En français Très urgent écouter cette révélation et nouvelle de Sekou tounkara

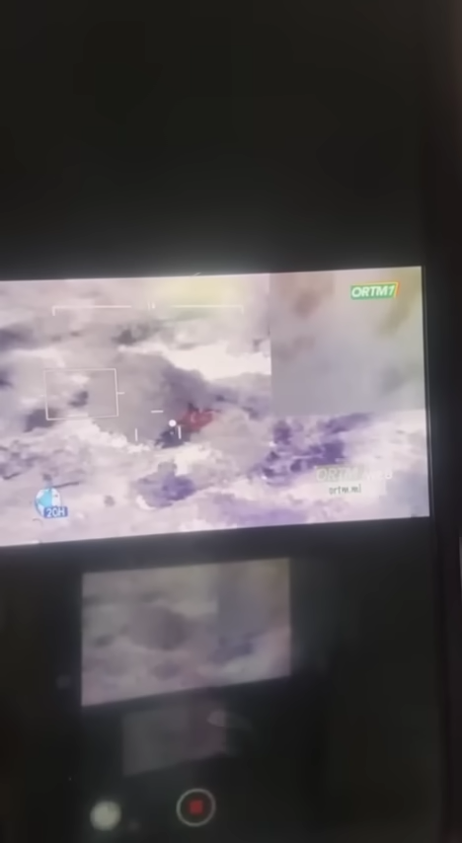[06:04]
une base terroriste dans une forêt située sur la rive droite du fleuve Niger à une vingtaine de kilomètres de Massina.
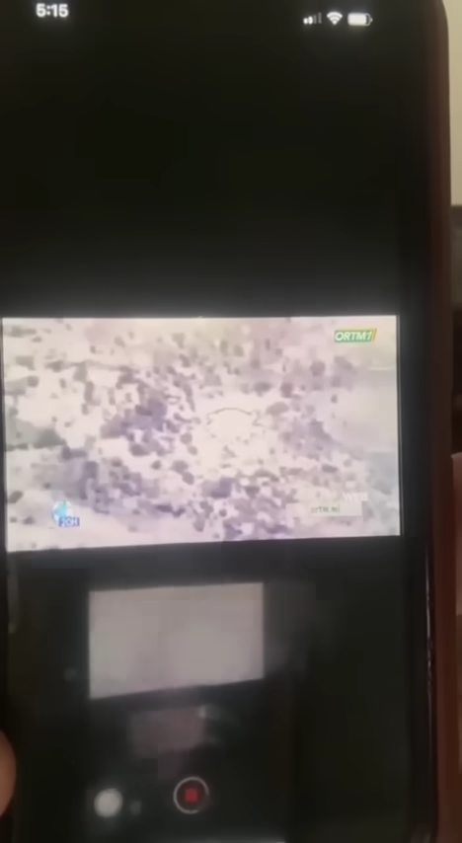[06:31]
Lors du ratissage effectué par la suite, plusieurs combattants ont été neutralisés.